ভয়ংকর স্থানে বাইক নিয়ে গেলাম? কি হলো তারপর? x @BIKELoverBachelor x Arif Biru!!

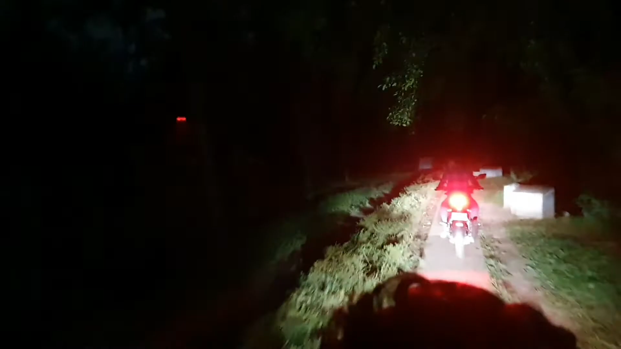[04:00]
অস্থির ভিউ, চারপাশে জঙ্গল, এই পাশে বড় পুকুর, আর আমরা মাঝখানে একটা ছোট একটা রোড দিয়ে যাইতেছি, কখন কি হয়ে যায় বলা যায় না রে বাবা। লাম তোর কি একটু ভয় লাগতেছে না?
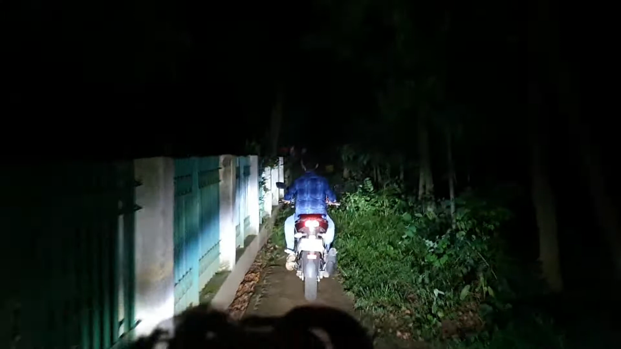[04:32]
এটা শুনলাম এদিকে একটা কবরস্থান আছে, এই পাশেই আমরা মনে হয় এদিক দিয়ে যাইতেছি।